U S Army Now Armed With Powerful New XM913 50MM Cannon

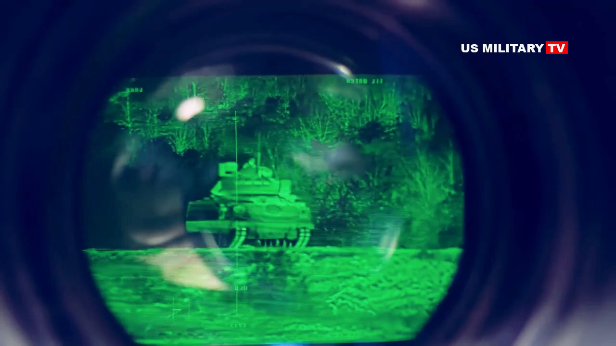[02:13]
and has been subsequently tested in tracking distant moving target by utilizing